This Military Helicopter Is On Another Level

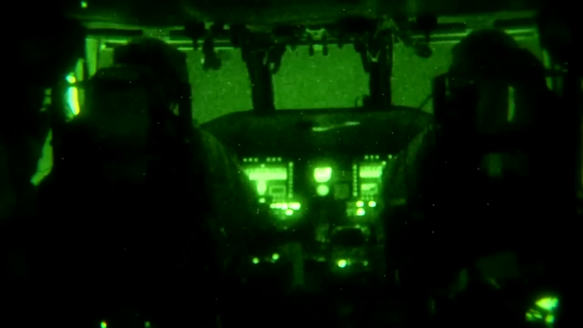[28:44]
The crew has access to Anvus 7 night vision goggles
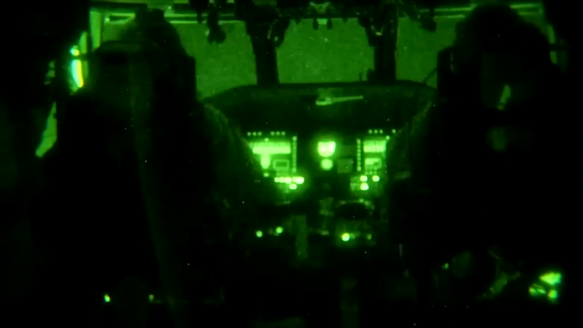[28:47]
from Elbit Systems and the cockpit is night vision goggle compatible.